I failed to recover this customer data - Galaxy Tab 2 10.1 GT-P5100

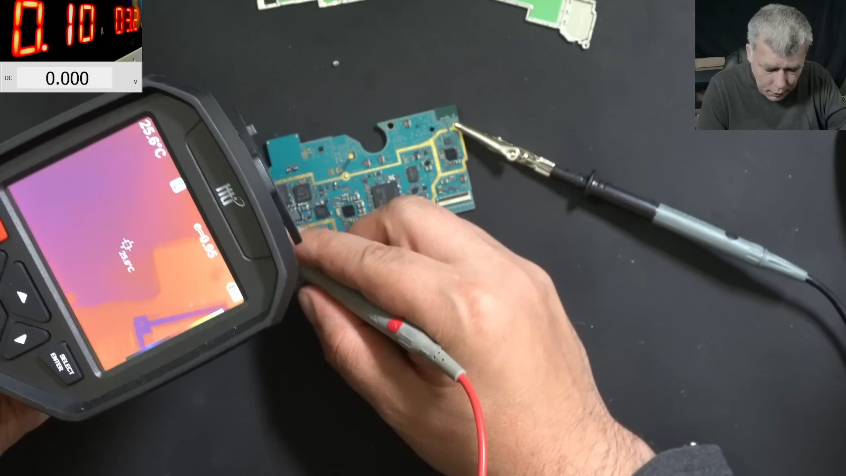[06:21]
It's taking 100 milliamps. Yeah. Exactly here.
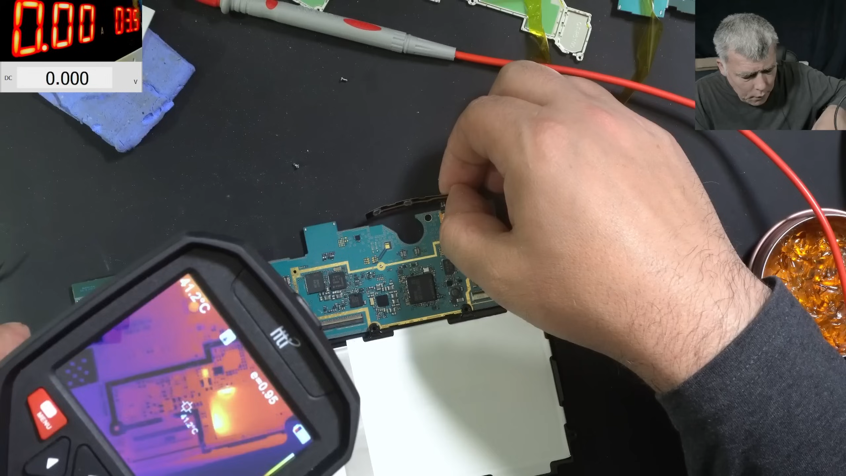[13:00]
ah the the memory itself lol it's it's freaking mad hot let's check that but the board it is coming on why it's hot hot not sure because we replace that chip